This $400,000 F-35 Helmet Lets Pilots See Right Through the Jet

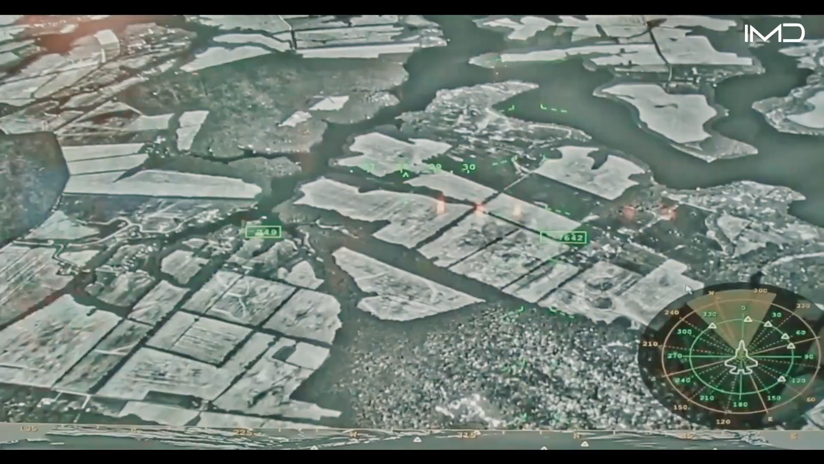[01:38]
and the system instantly locks the display onto that precise point. This uninterrupted visual interface allows for heightened spatial orientation and more accurate weapons targeting in combat scenarios.